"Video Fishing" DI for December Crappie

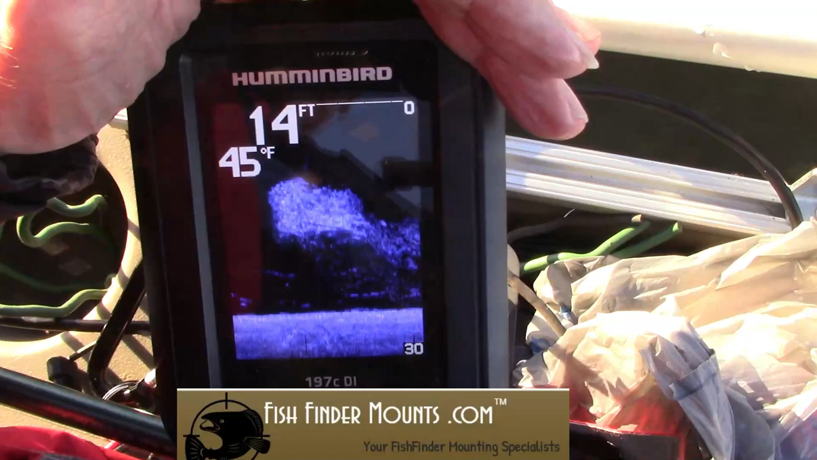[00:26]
On screen: water 45°F
Okay, I'm also finding shad balls out here.
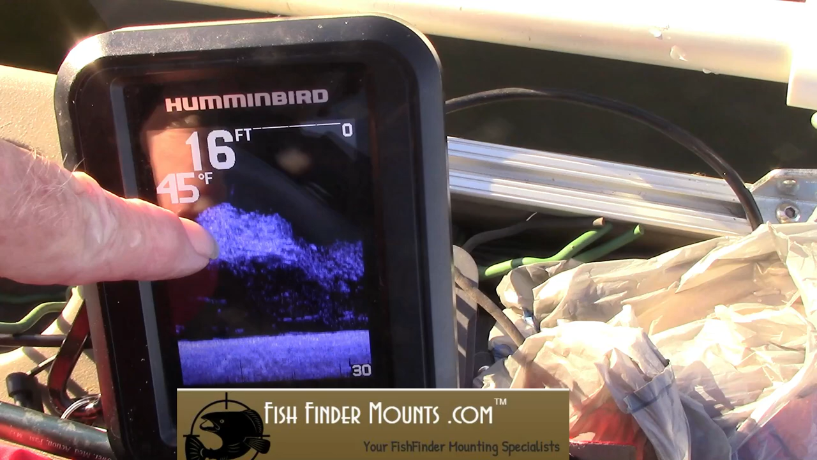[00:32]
On screen: depth 16 ft, water 45°F
Quite a few of them still. So the shad population is doing quite well.
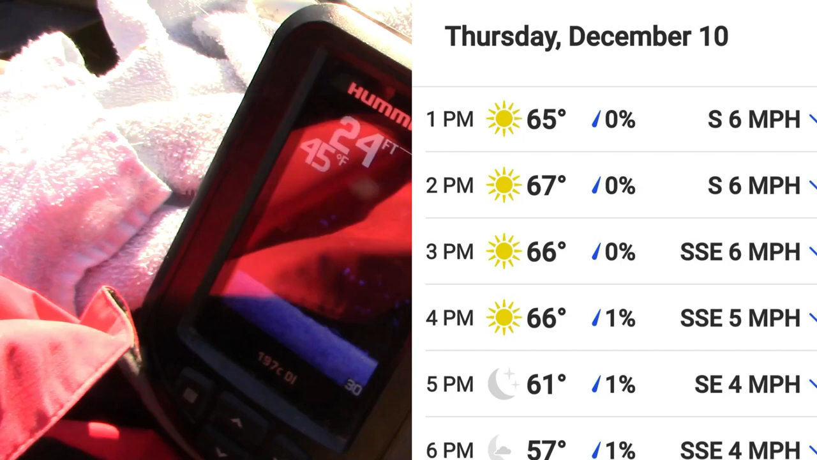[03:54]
On screen: water 45°F
Hey, I'm finding them out here in 24 feet of 45 degree water.
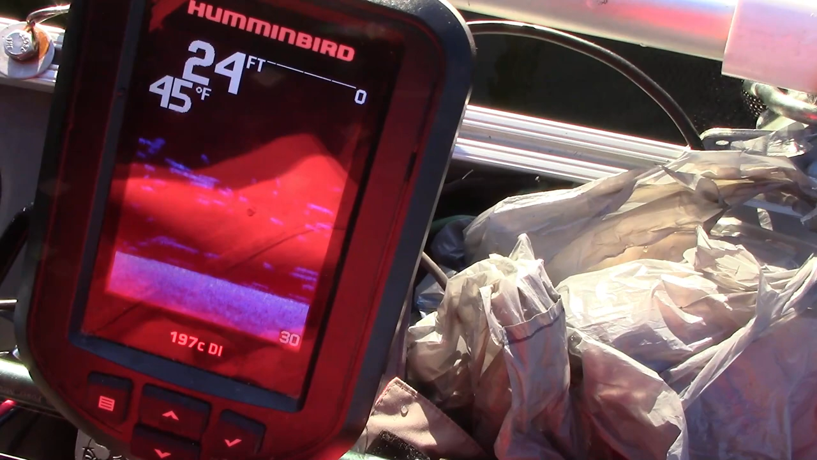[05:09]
On screen: water 45°F
And I'm in sitting in 24 feet. And look at that little banquet fish dinner down there.
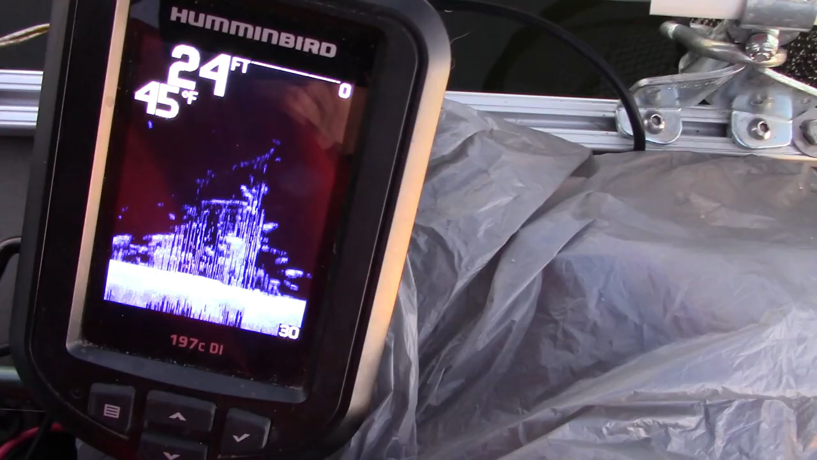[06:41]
On screen: depth 24 ft, water 45°F
That looks like an amusement park for crappie. Gee whiz. That's really cool. That's probably a fish, and that's probably a fish.
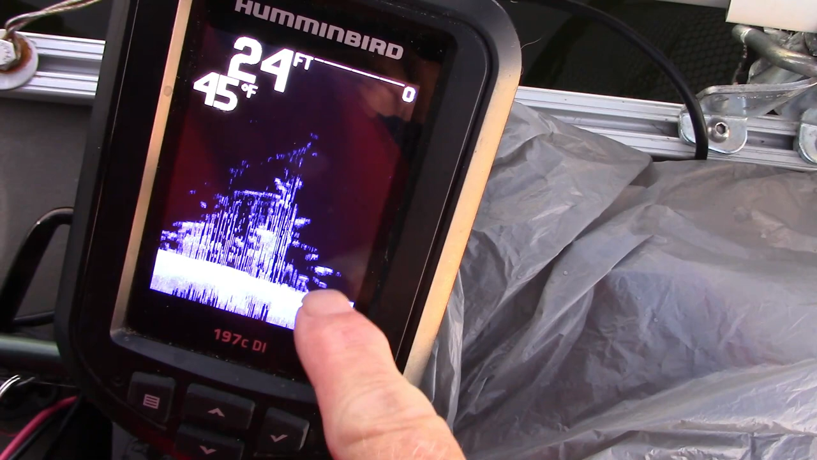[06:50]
On screen: depth 24 ft, water 45°F
Let's see if we can get any of them.